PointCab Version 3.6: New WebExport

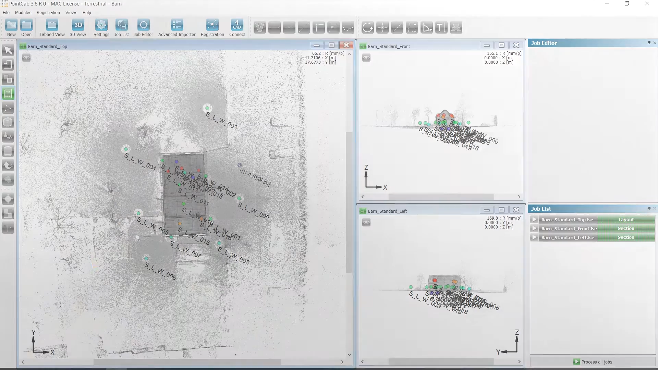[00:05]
in the web export we usually define the area that we want to export the new feature here in function panorama we can select the new viewer and the planner panoramas not using flash the previous presentation with the bubble views is still available however most browser block flash functions as they are a security issue bubble views require flash for
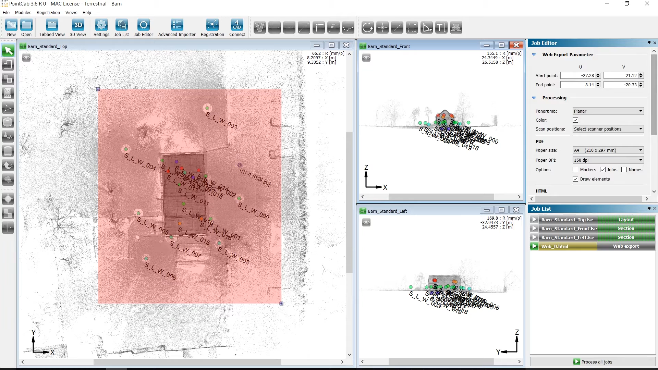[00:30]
displaying and therefore cannot be viewed in mobile devices on the left of the project it's shown in
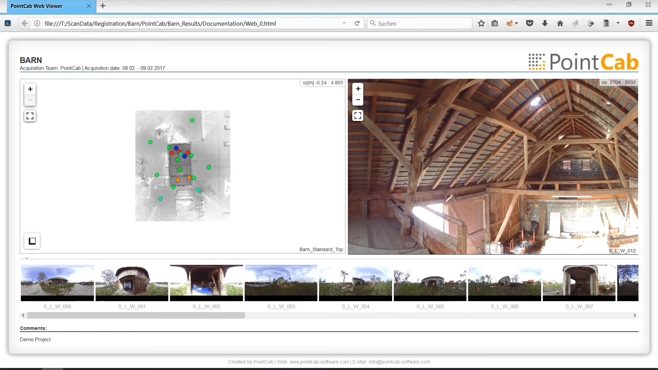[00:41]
the top view including the scanner positions zooming is now much more fluid here we can see the new planner view in which you can zoom very
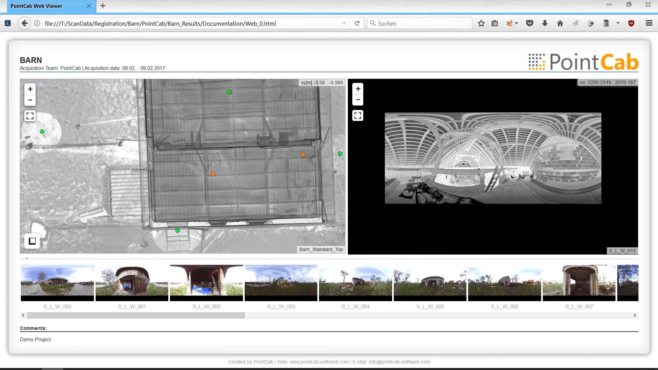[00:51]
deeply and see how detailed the presentation is in floor plans we have the possibility to record directly to these dimensions to do this we
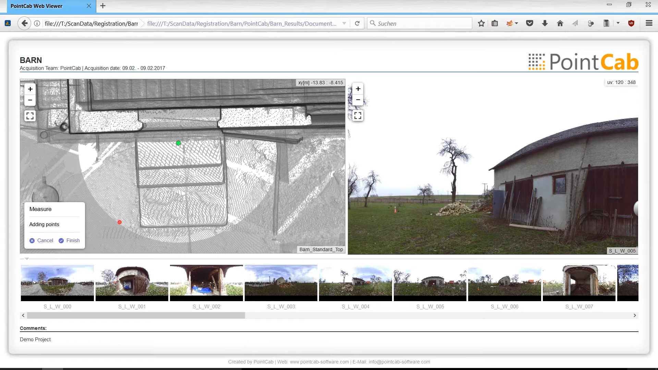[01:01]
select the corresponding points for distance measurement or define a surface